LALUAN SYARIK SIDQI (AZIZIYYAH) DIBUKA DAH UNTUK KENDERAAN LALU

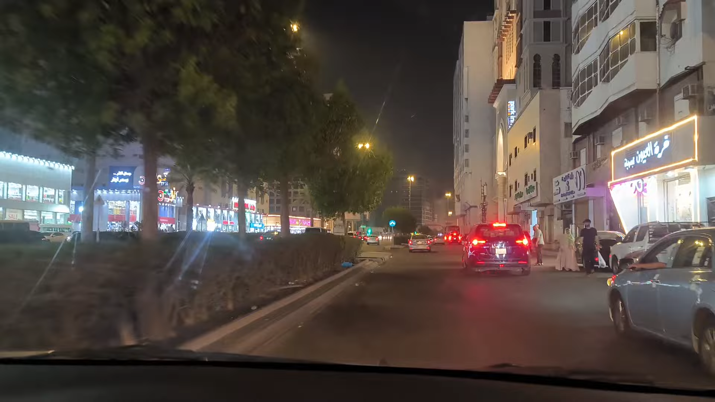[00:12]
inilah dia Gambaran semasa pada Malam 15 Zuhijah 15 Zuhijah Di Aziziyah Jidah dia Ada Ailah Top 10 Diskaun Tower Burj Tahfizat Nama menara pun menara diskaun Nama Al-Jauhara Banyak lah ni Kalau dekat dengan hotel kita
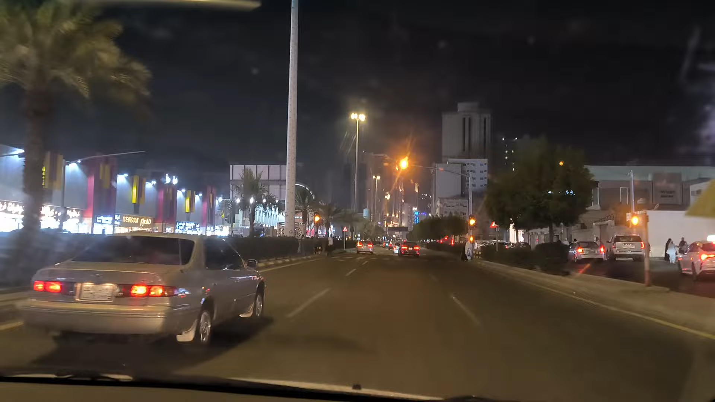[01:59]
Adidas Maghrabi Bukan Maghribi Maghrabi Kedai-kedai jual beg
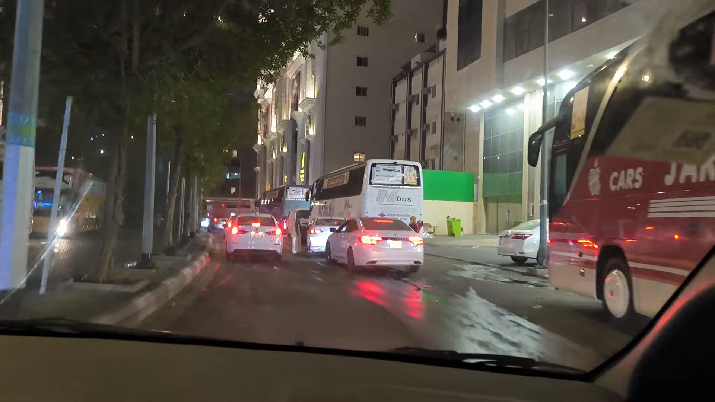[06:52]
Tapi Bayar saibor berjalan Tahun depan Buat duit lagi Owner hotel kita tu Tiga hotel dia ada
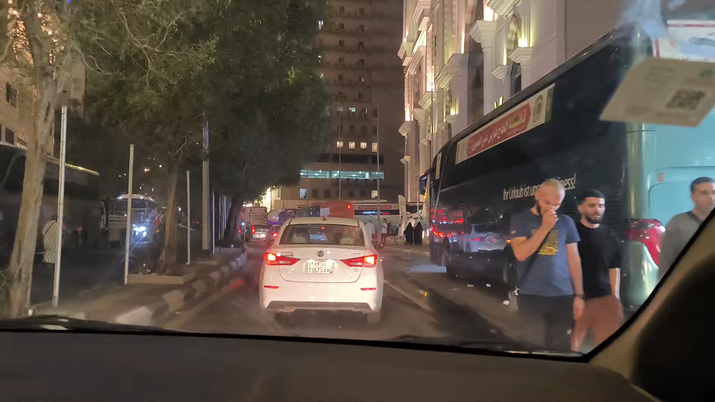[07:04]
Ini sebelah ni Meme travel Belah tepi ni Dia punya juga Belakang kita Belakang hotel kita tu Yang ada jad tu Dia juga Tiga hotel owner Duit tawar fakir
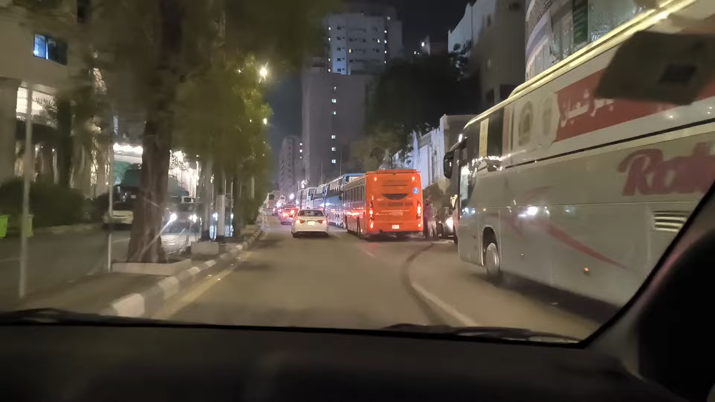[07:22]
Ini pun dia punya ni Belakangnya Ini meme travel Duduk ni Ini meme ni Dia punya juga Allah inilah Suasana Pada malam 15
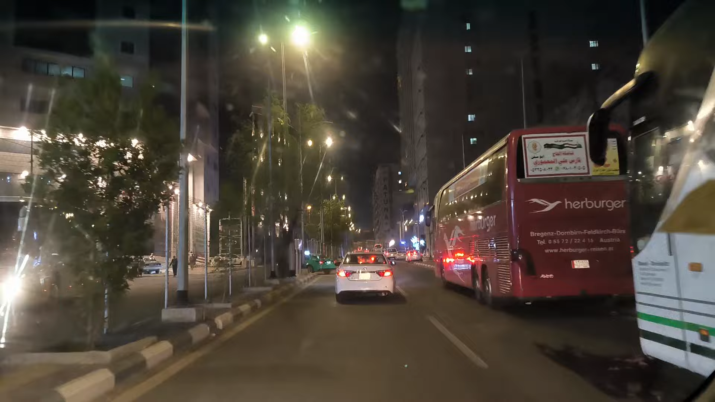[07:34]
Selahijjah Selesai 19.12.13 Saya tashrik Dah lapang Kosong Dan takde apa-apa lah Kita U-turn lah Depan U-turn Allah Ini belakangnya Yang ada lampu tu Dia juga ni Owner sama Lepas tu Lepas tu tahu kan Bayangkan tuan-tuan Inilah laluan Masyair
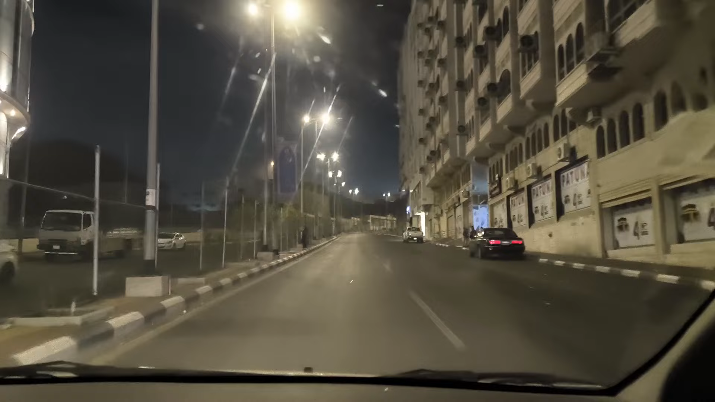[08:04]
19.13 Tak nampak jalan Nampak kepala Nampak bayung Tengah botol air Tengah botol air Bersepah Sampah Bersepah Tiba-tiba lengang Seringin sepi